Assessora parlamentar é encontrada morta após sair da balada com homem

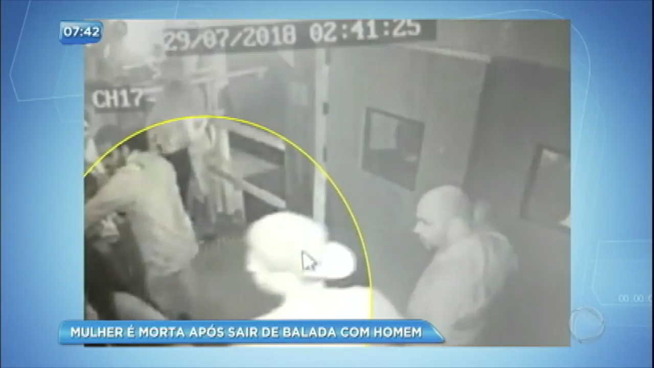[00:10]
Esta imagem foi a última imagem feita desta jovem com vida, eles saem. Minutos depois, este jovem volta para a balada e a polícia descobre que ele estava com ela no momento em que tudo aconteceu. Veja a reportagem.
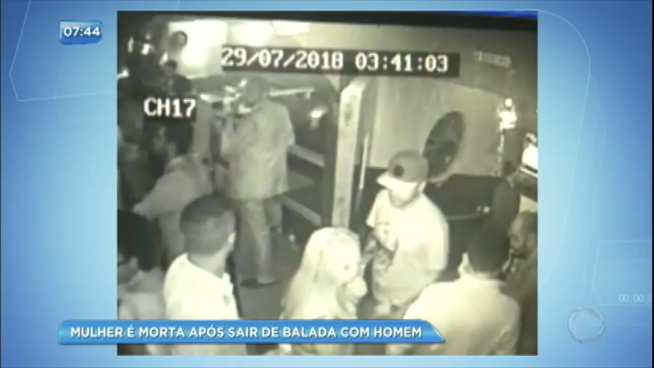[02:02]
Fala com a caixa e tranquilamente vai para a pista.